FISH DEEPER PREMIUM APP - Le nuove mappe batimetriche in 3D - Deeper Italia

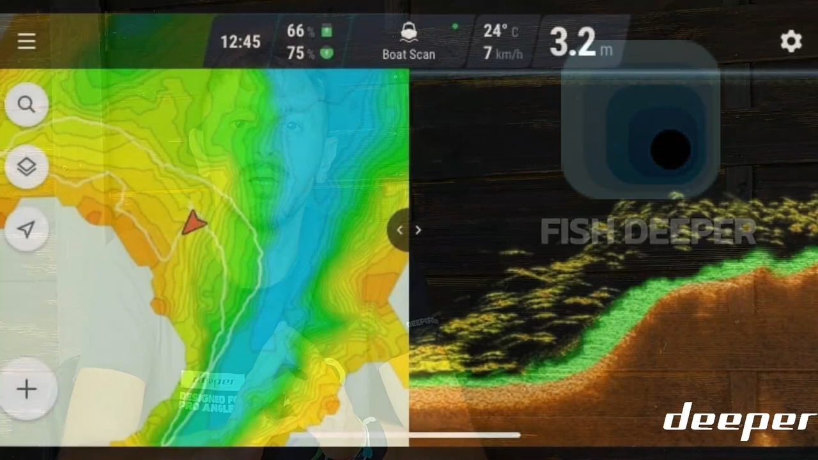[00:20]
On screen: depth 3.2 m, water 24°C, speed 7 km/h
questa applicazione vi permette oltre a utilizzare il vostro scandaglio durante l'azione
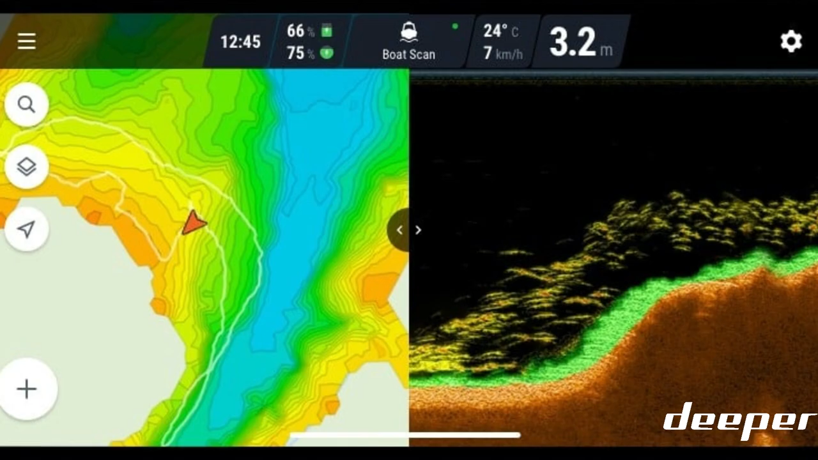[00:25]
On screen: depth 3.2 m, water 24°C, speed 7 km/h
di pesca di accedere a una piattaforma che è fish di per premium questa